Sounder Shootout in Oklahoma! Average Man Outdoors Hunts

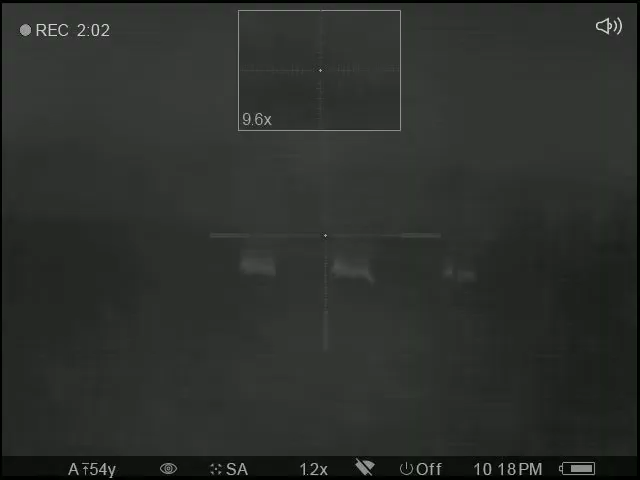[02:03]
Watch your field of fire. If you're on him, shoot him. A 6.5 Grendel? Here. No, that's a 308. Oh. Is there one on your right?
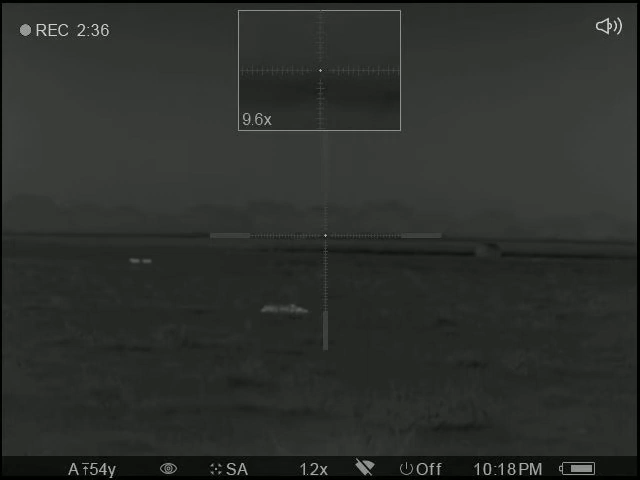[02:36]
I got two of them on the fucking side. Oh, we got a couple more coming right there. Hit him. It should be right here, 2 or 11 o'clock.
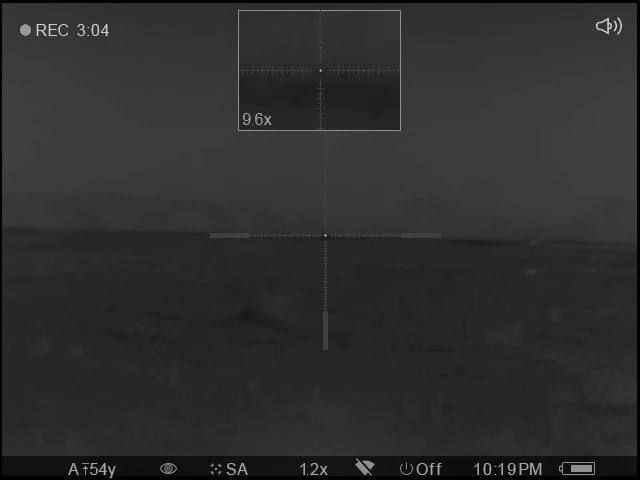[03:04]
That brass is hot. Where does one go from behind?
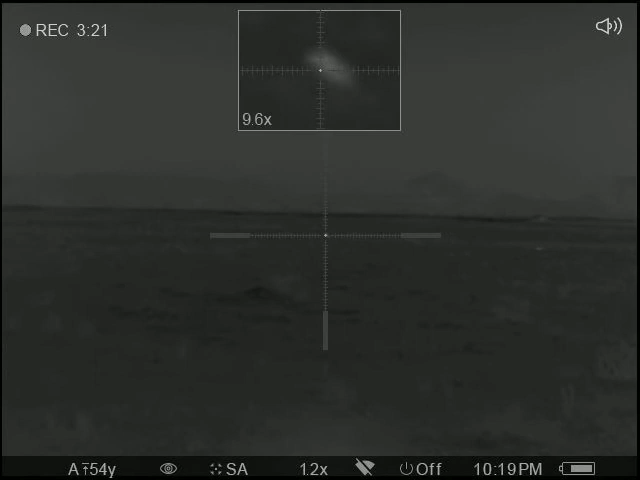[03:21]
Damn, that was a good shot. I don't know if you saw that. I'll toot my own horn. Shit, here comes some more. Where? Out to the right. It can be your 1 o'clock. Right. See if they come in a little closer.
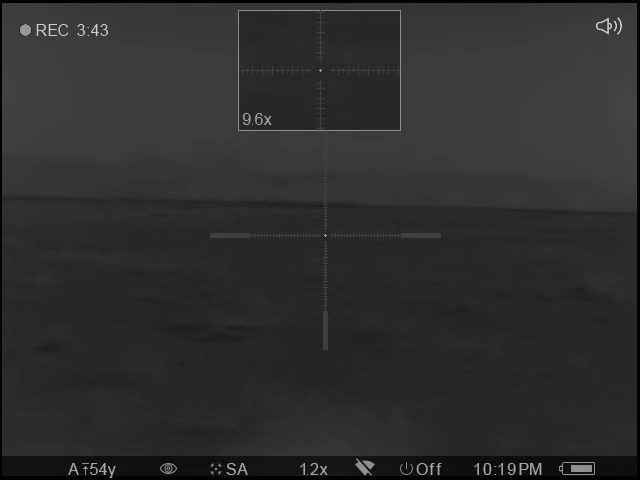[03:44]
We got some pigs to pick up. You can hit them whenever you got a good shot on them. There's some that are kind of moving to the left. They're going to be in the middle. 12 o'clock. Yeah, they're behind that ridge right now. You can just see their backs.
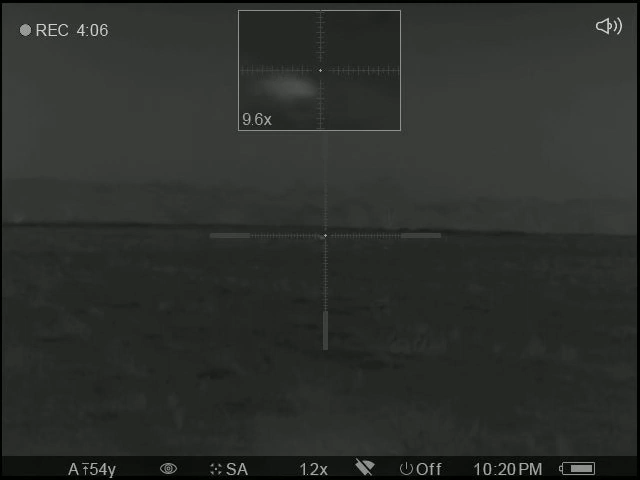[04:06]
Alright, they're getting a little far. There's that one right there. Getting up, yep. Nice shot. Alright. Hell yeah. Good job, guys.